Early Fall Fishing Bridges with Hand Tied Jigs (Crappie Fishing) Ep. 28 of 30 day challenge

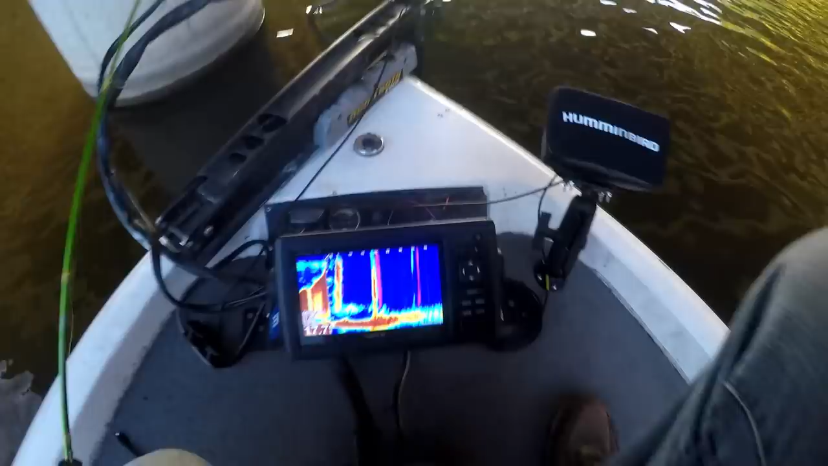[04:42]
there are a bunch of fish yeah those are those are all fish whoops whoops hold on hold on
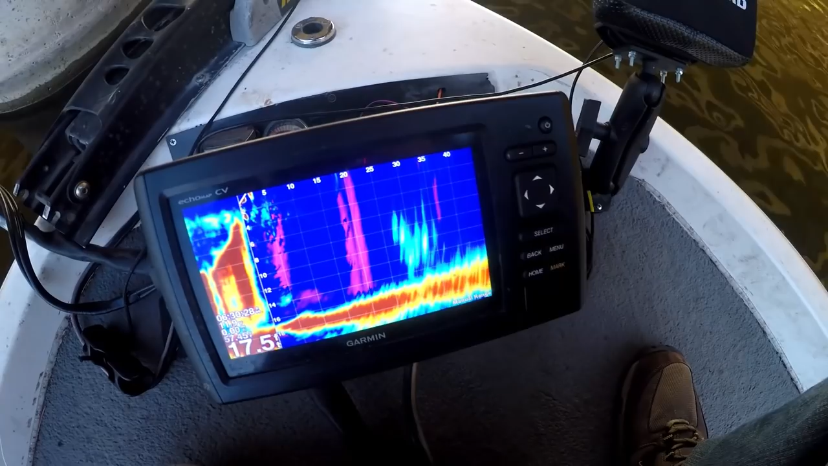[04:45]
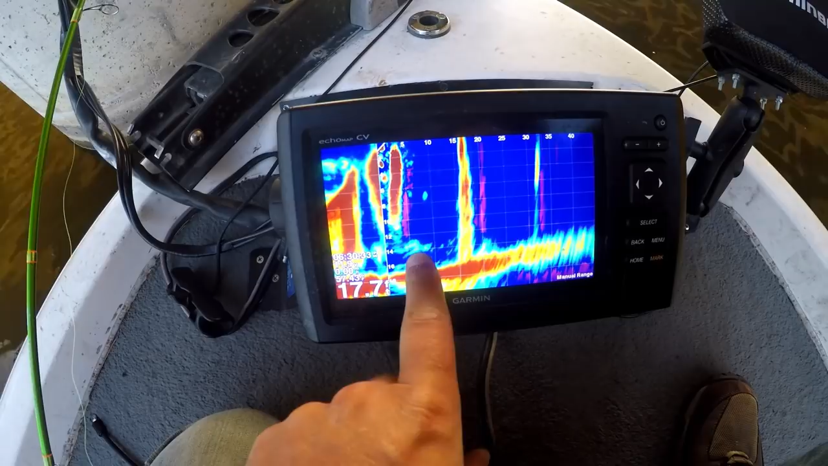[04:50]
and they're just sitting in the back side of this eddy here just a bunch of them i'm gonna run to this pillar probably a bunch of perch but that's okay
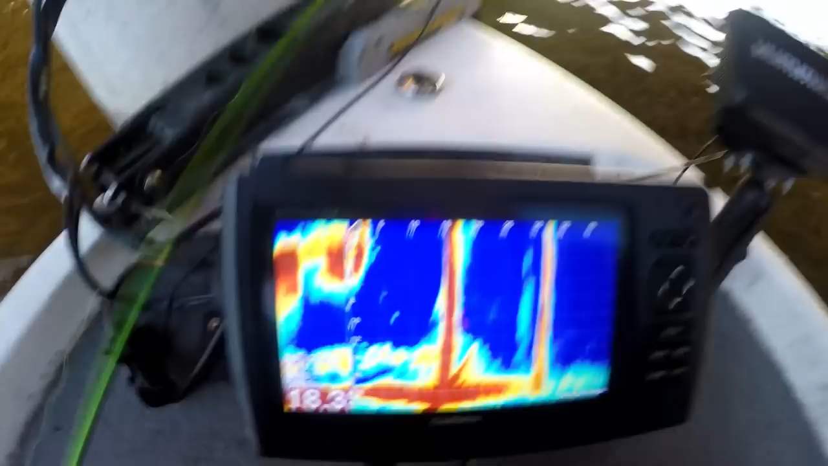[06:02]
they're just stacked up look at them all look at them all right there they're just stacked up right in that eddy that's crazy but they're really low they're only three maybe four feet off the bottom at most a lot of them are less than two feet off the bottom those might be perch but they are really low in the water column we got cold water water temp is 58 degrees i know some of you i just talked to somebody in the comment section that said uh they were in either